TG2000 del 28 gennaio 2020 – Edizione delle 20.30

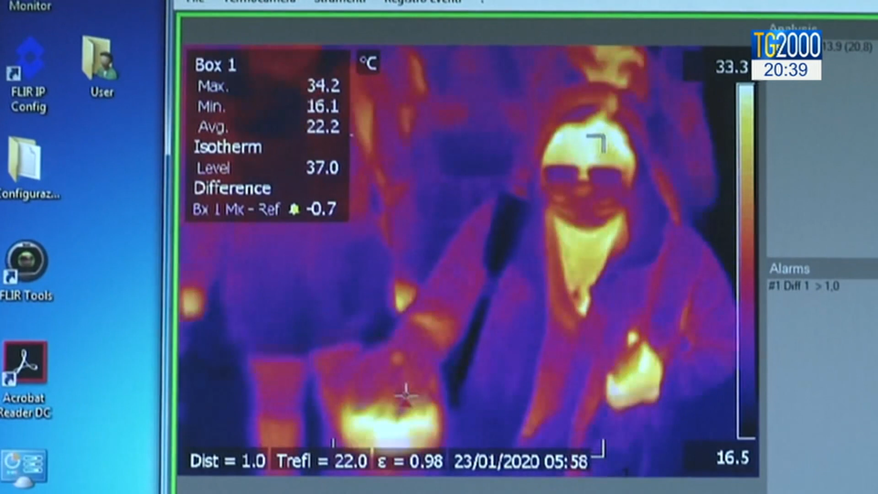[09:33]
On screen: max 34.2°C, min 16.1°C
se vira il colore che appare, in qualche modo c'è temperatura,